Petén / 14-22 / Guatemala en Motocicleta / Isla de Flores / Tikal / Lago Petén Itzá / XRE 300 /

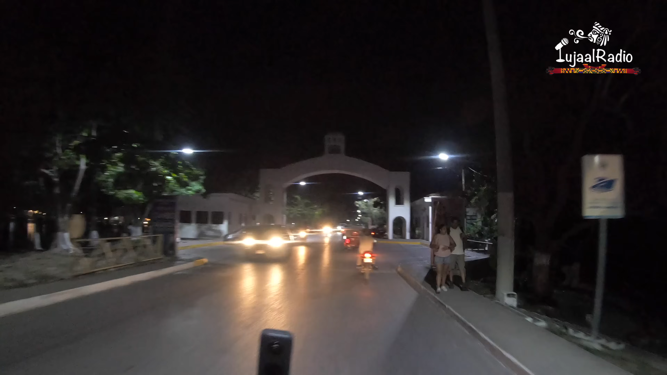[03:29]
Ya a muy altas horas de la noche,
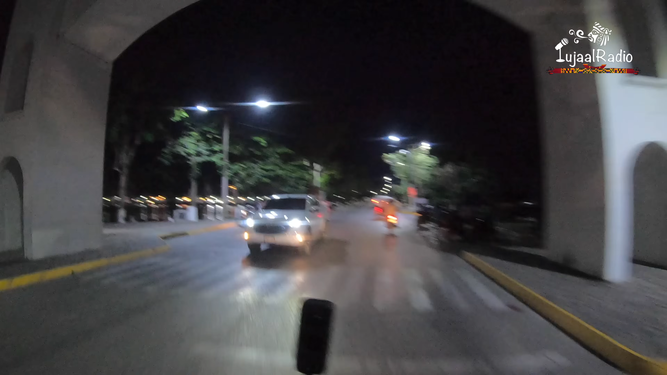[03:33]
finalmente ingresamos a la Isla de Flores.
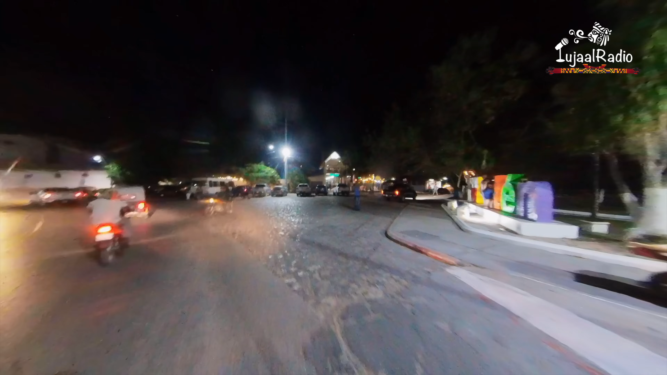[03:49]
Nuestro punto de descanso fue, frente al emblemático letrero que da la bienvenida a todos.